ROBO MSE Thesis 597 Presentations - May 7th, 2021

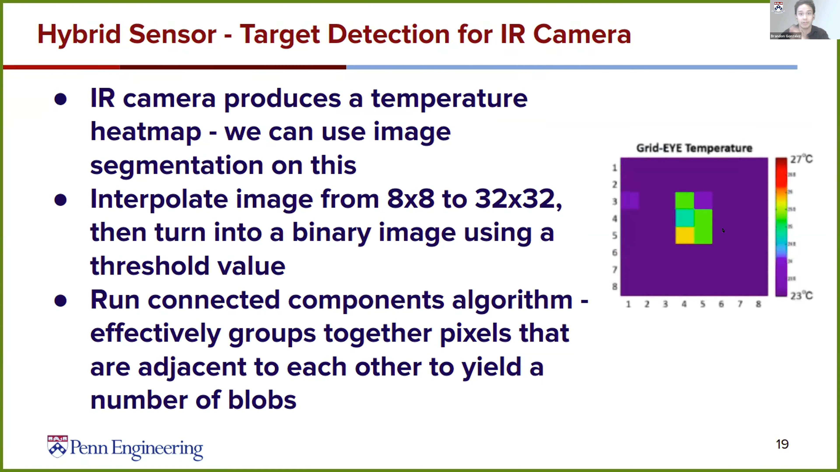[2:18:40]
On screen: scale top 27°C, scale bottom 23°C
And then we turn that into a binary image so that we can extract the blobs from the image.